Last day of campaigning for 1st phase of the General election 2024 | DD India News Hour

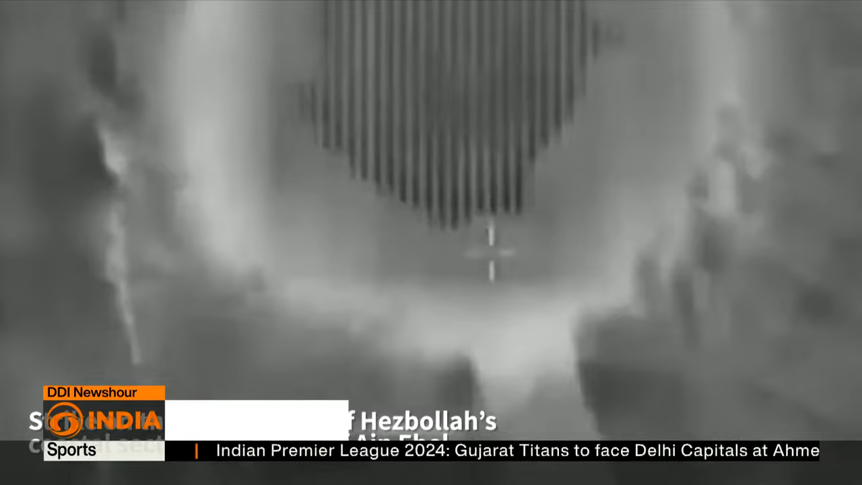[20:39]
among the three people killed in the strike which hit a moving vehicle according to
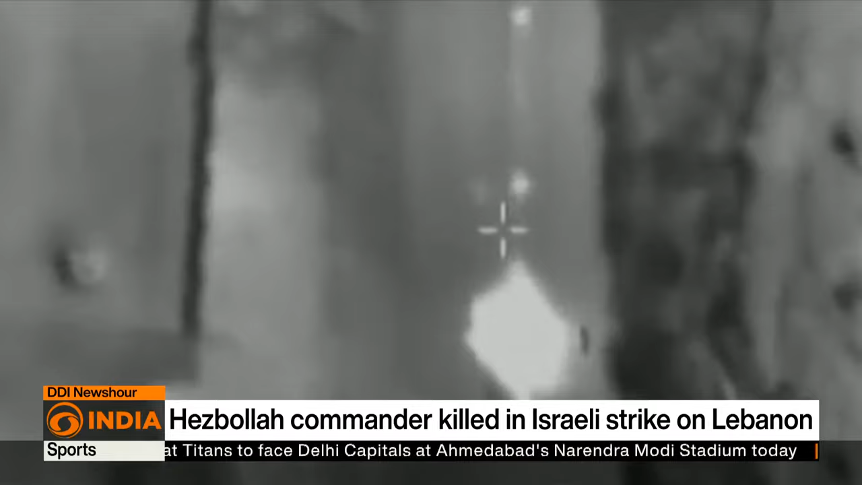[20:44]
israeli army he was the commander of hezbollah's coastal sector and was involved in planning rocket and anti-tank tank missile attacks on israel